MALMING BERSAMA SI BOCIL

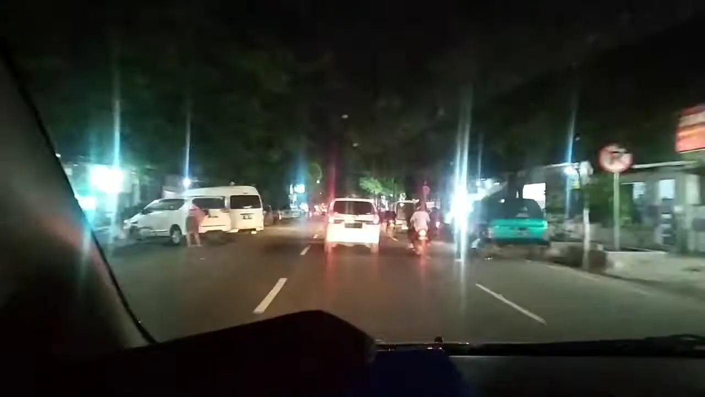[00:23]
dengan si Bodil Si Bodil karena malam minggu minta jalan-jalan ke kota Kali ini sudah memasuki kota Situpondo
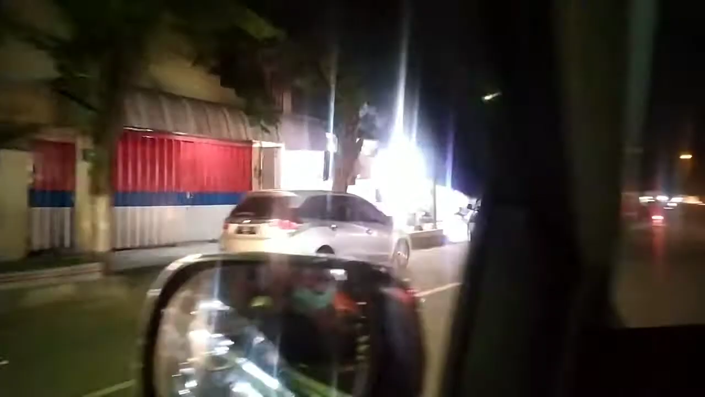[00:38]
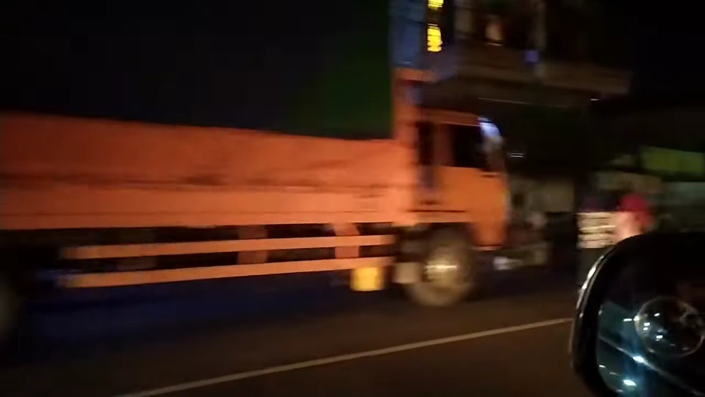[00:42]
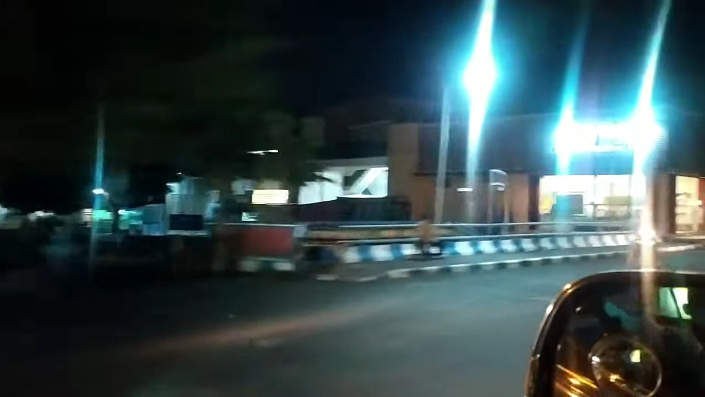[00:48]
Inilah keadaan kota Situpondo pada malam hari
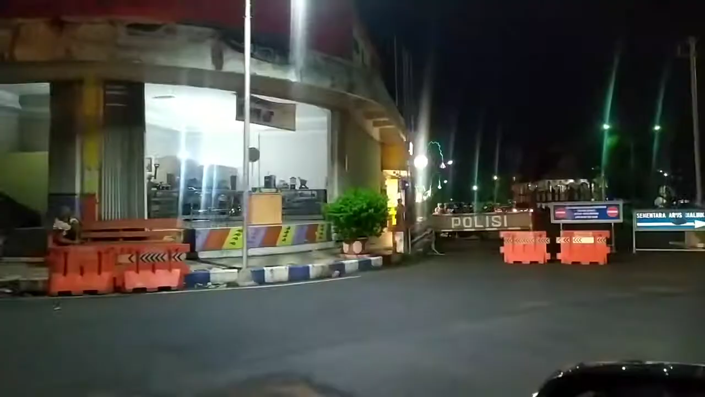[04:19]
Setelah makan Baru kita ke Alun-alun Siku Pondol
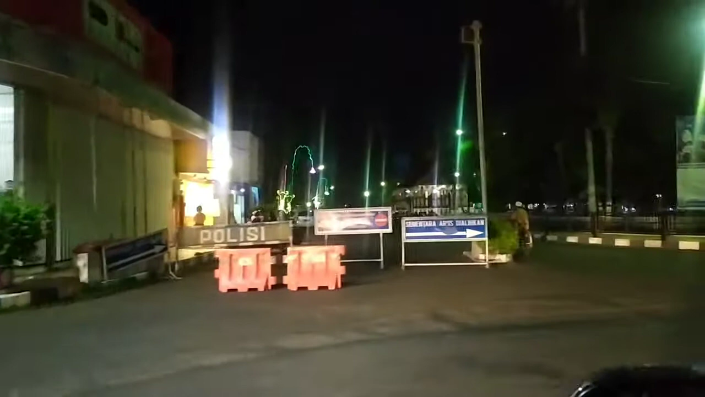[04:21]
Nah ini Menuju Alun-alun Situ Pondol